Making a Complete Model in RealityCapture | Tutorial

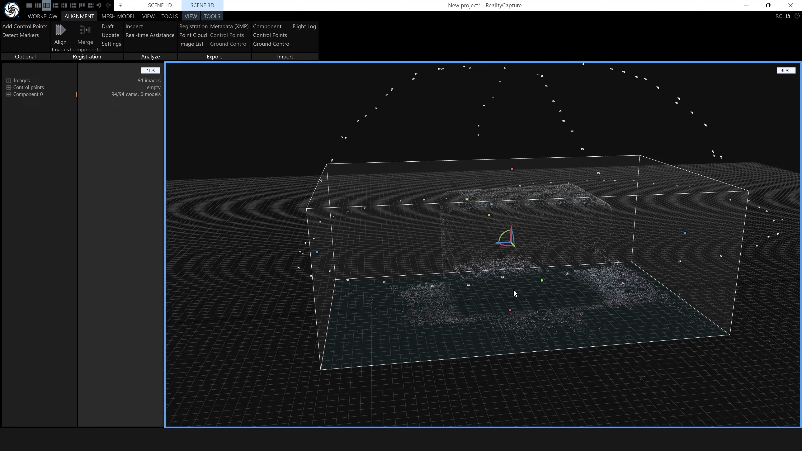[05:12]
Now I'll make it a little bit bigger than the box, because later I'm going to show you how to delete the bits you don't want. We're just making this project to make some masks. Now what the masks will do, will make RealityCapture ignore everything other than the radio itself in the alignment. And we'll use a very quick model to do that. And I'll just show you that in a second.
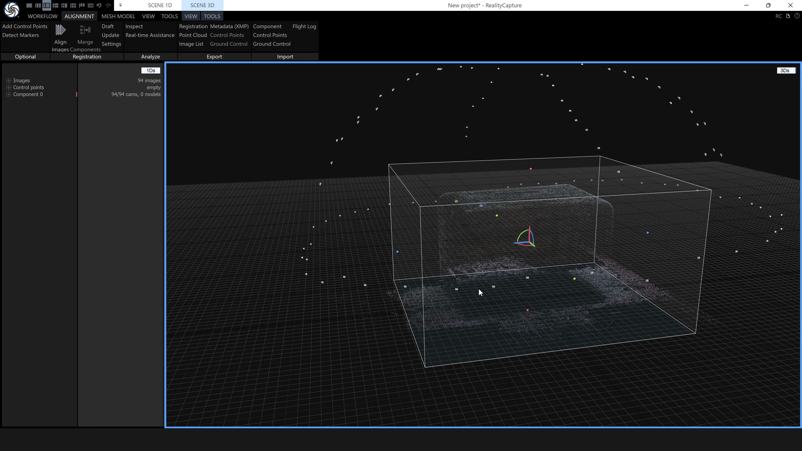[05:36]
So let's make the quick model. We've adjusted our reconstruction region.
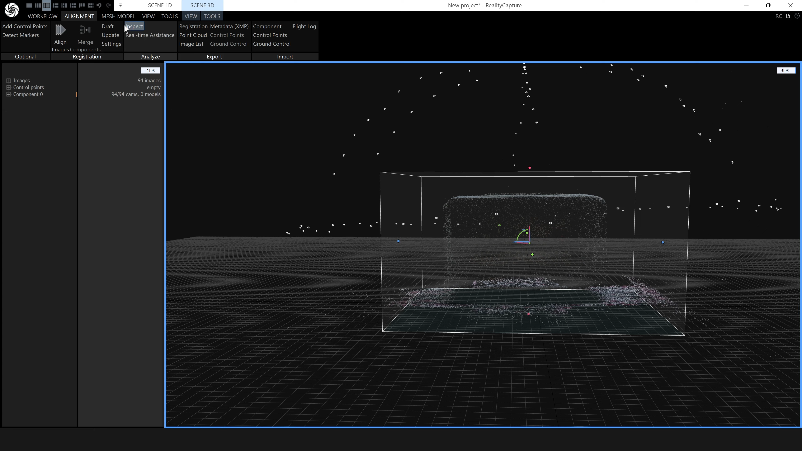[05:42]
And we go to mesh model. And this preview model here is very fast. It just connects all of the dots in your sparse point cloud.
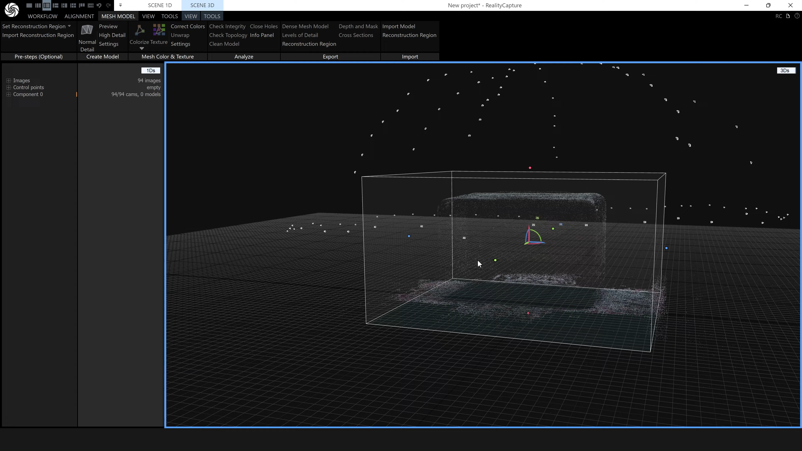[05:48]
So let's click preview.
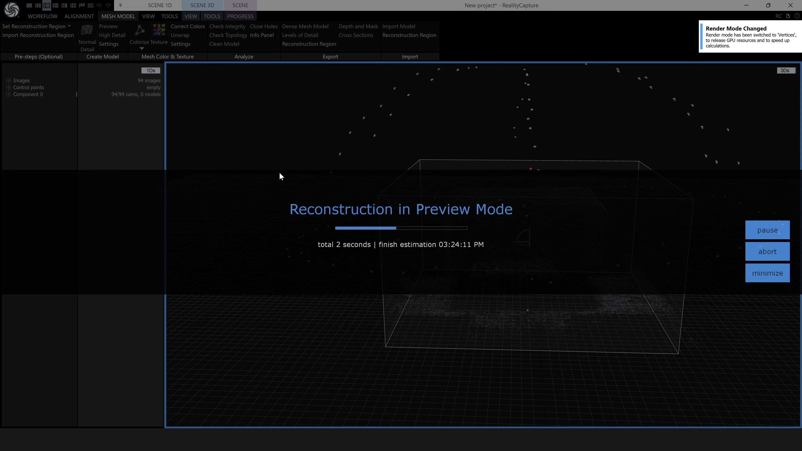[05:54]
And that was in real time.
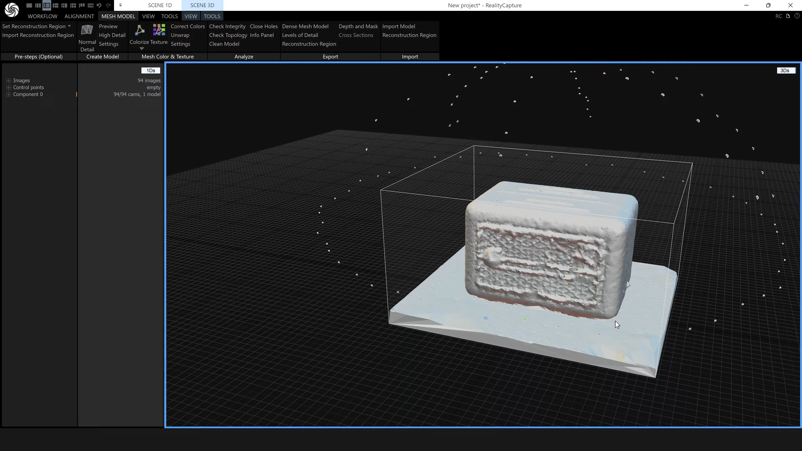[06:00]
So there we go, we've got a very crude model, which is good for making masks. But we need to get rid of everything in the background, as that is the purpose of the mask. So I'm going to show you the tools for that. So click on your 3DS and make sure it's surrounded by this blue highlight here. And then go to scene 3D, tools. And in the mesh model section here, you can click on lasso.
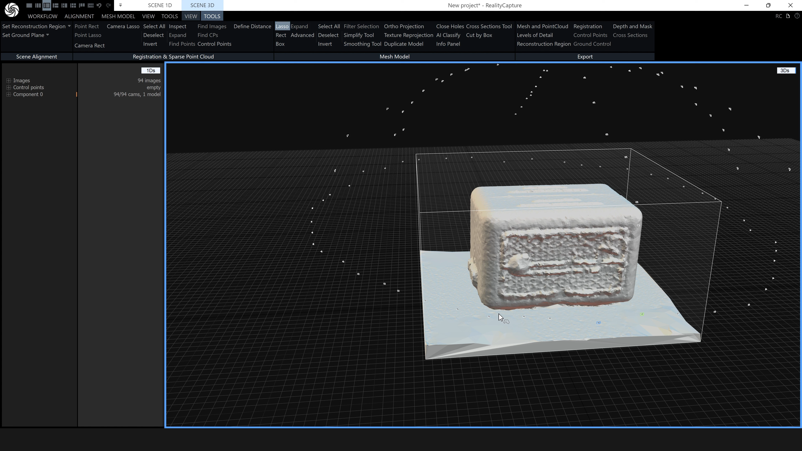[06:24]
Now the lasso tool works just as it would in any other program. I'm going to click and drag.
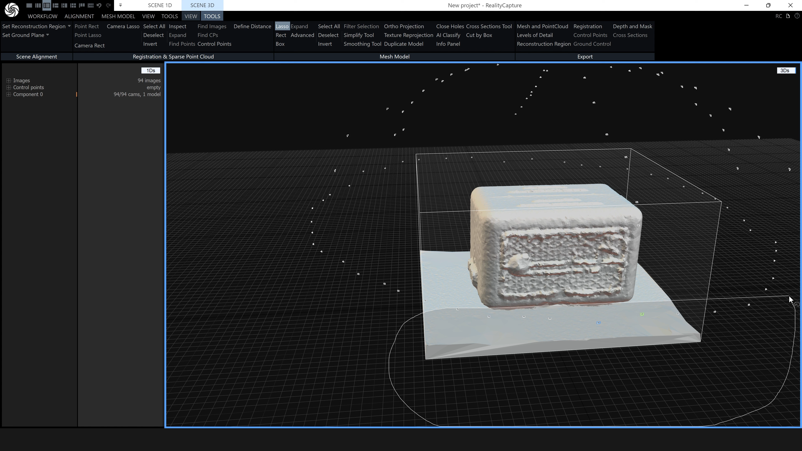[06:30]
And then when I release, you can see that all the triangles I've selected have gone orange. So I'm going to right click to rotate and go around to the side here. And if I hold down CTRL, I can add to the selection with the lasso.
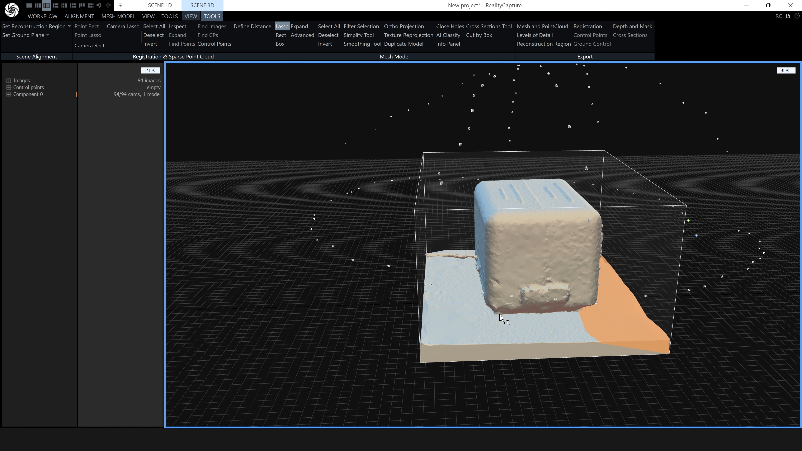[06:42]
So I will click and drag and select those triangles also. You can see they turn orange. And then the same again on every side.
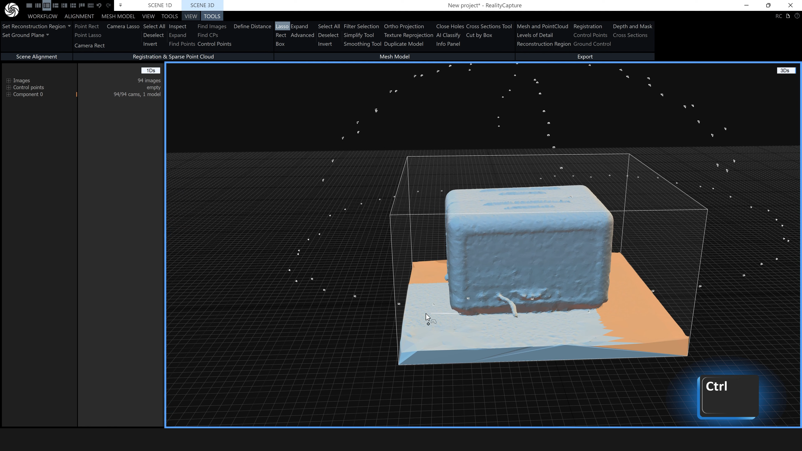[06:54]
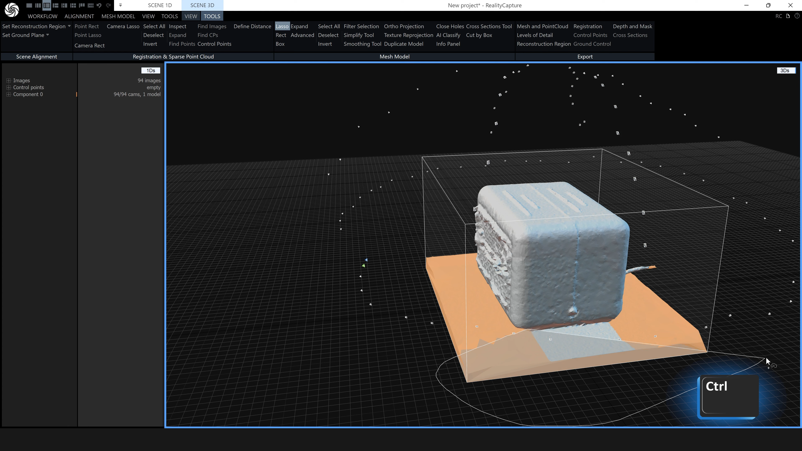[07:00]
There, so I've selected all the triangles at the bottom there.
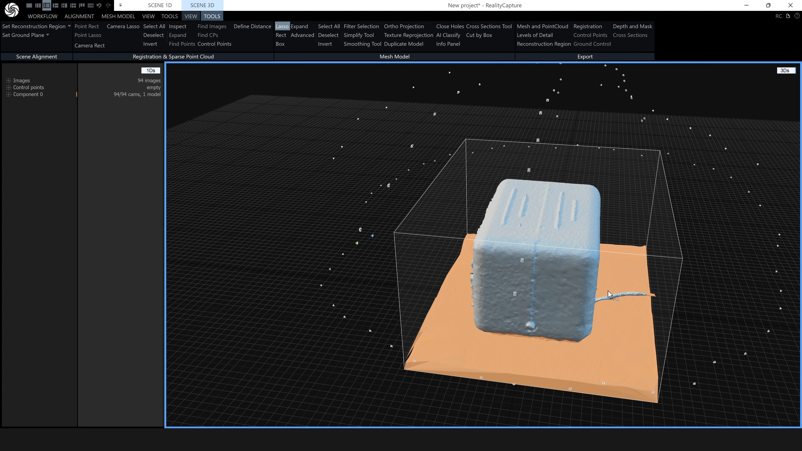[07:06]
But I'll also select the ones on this little cable here. Now, if you wanted to change what you've selected and didn't want to select some of these triangles, you can hold down shift and then select the triangles.
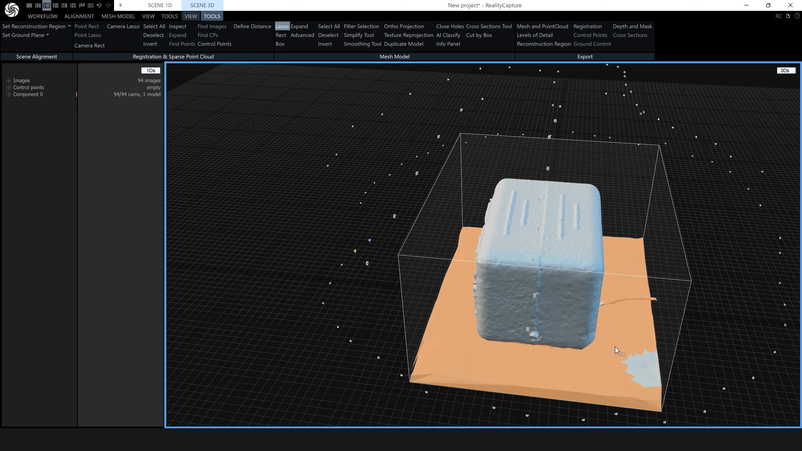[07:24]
But I do want those triangles, so I'm going to hold down CTRL and get them back again. I just wanted to show you that.
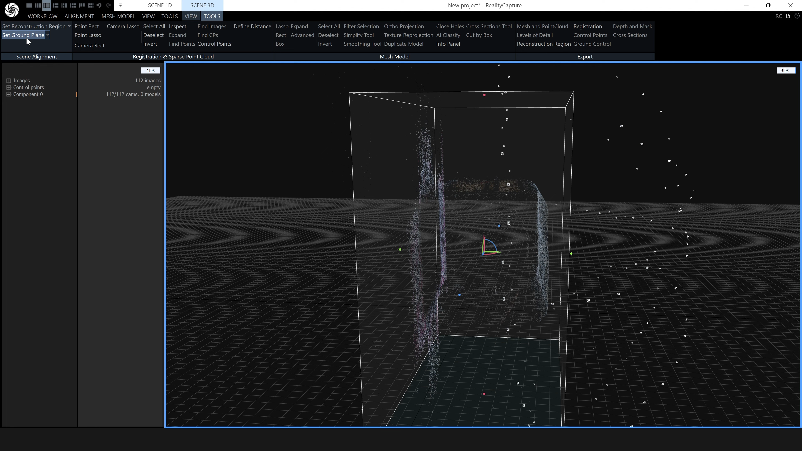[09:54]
you can go up to scene 3D tools. And then over on the left hand side here, under scene alignment, you can click on set ground plane. And you get this gizmo here. And flip it over.
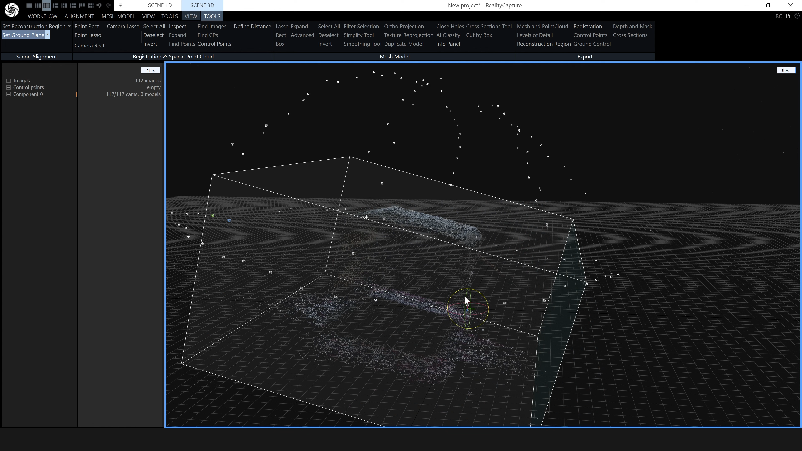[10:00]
Or we can go up to scene 3D view and change the view camera to top. That's nicely aligned on the top. And then go to left.
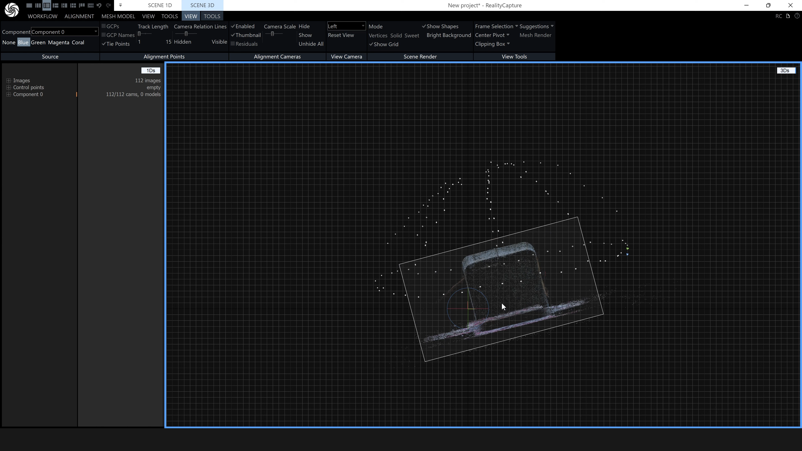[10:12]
You can see it's not very nicely aligned left. Make that nice and straight.
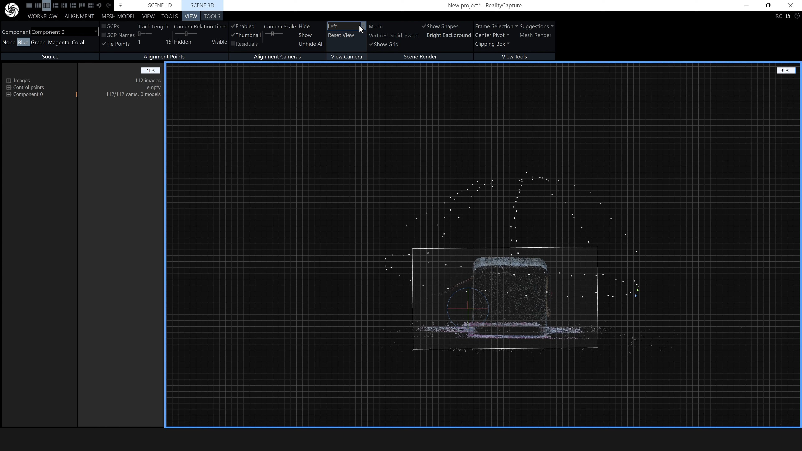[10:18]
And then we can go to the front. And that's also not very nicely aligned.
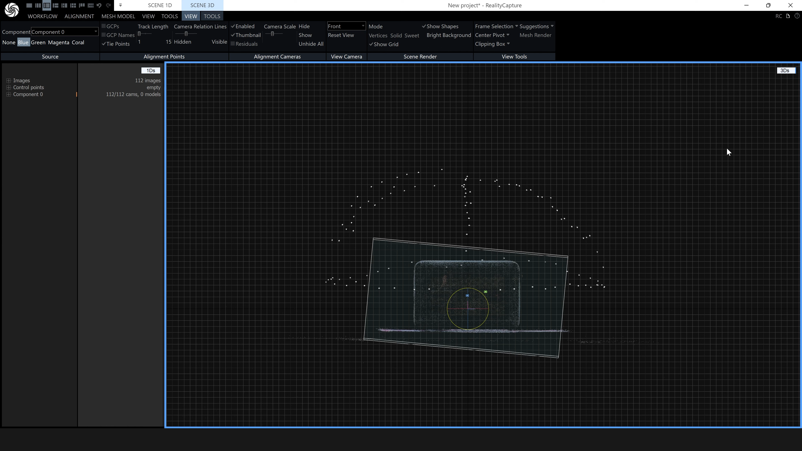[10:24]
But there we go. I think that's going to be good. We'll go back to the perspective view here.
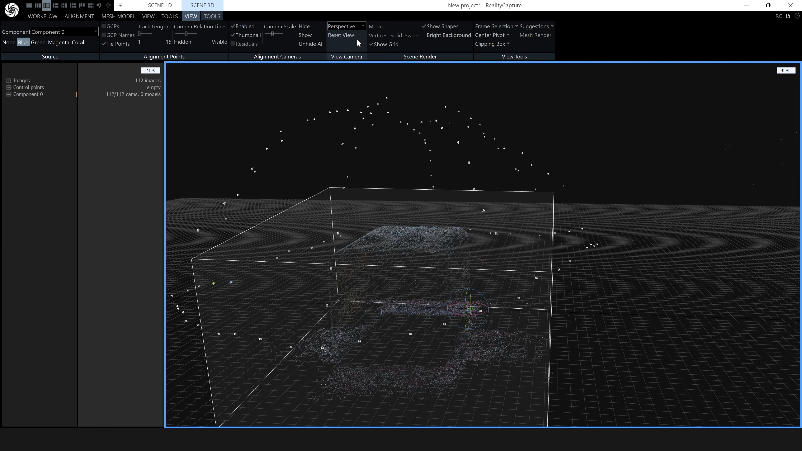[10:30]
And there we go. That's looking good. So let's go back to scene 3D tools and switch off the set ground plane. Now, you can see our reconstruction region has gone a bit wonky.
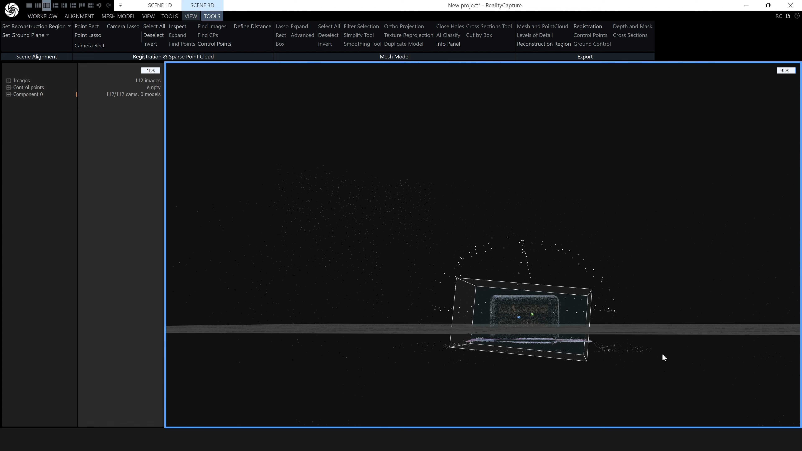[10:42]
So let's just click set reconstruction region here in the same section.
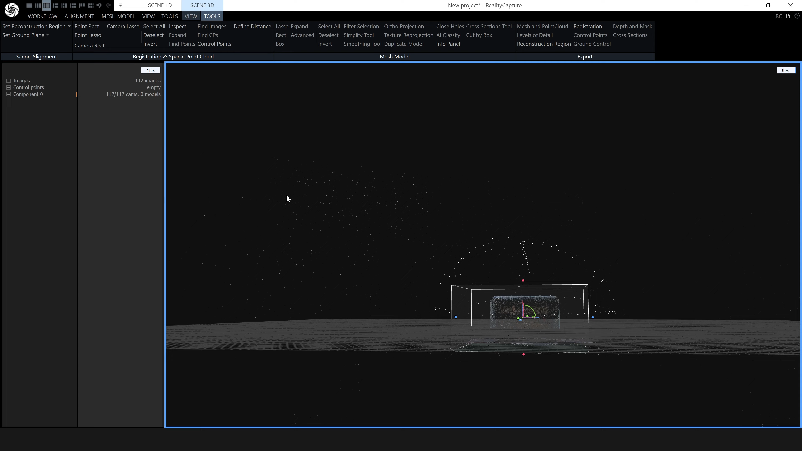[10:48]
Actually, let's set our ground plane a little bit higher. Because you can see we've got bits above and below the grid there.
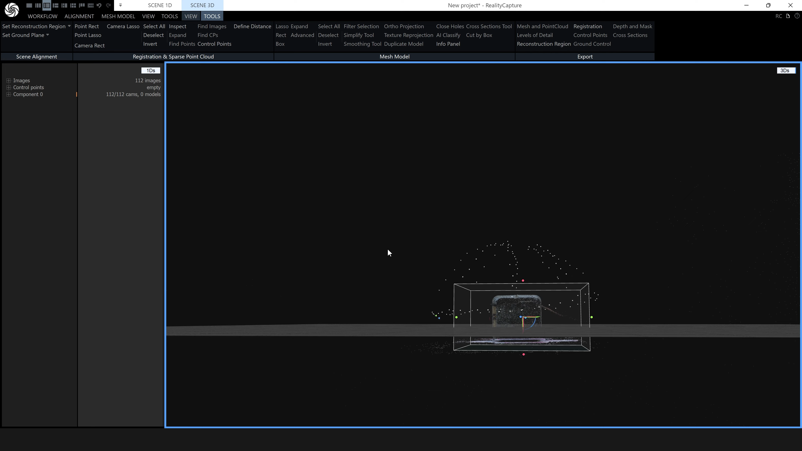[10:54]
So we'll go back to set ground plane. And you can see we can just lift it up here with this little handle there.
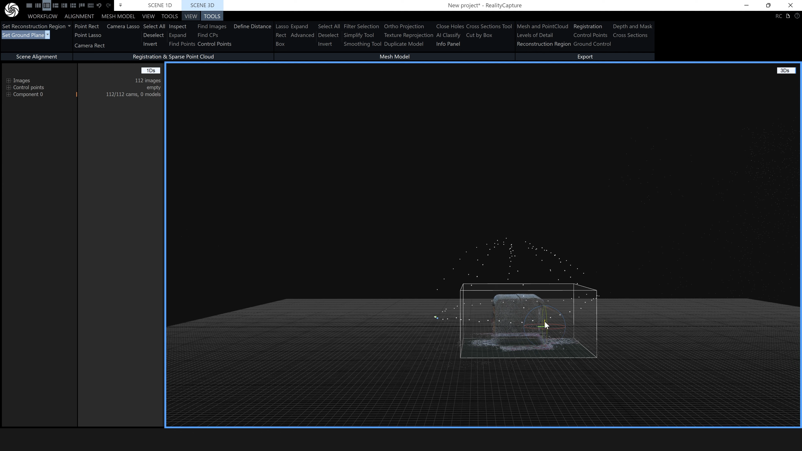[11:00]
There we go. So it's above the grid. You can see what we're doing a bit better. And click it off. So I'm going to show you a different way to filter out the triangles you don't want.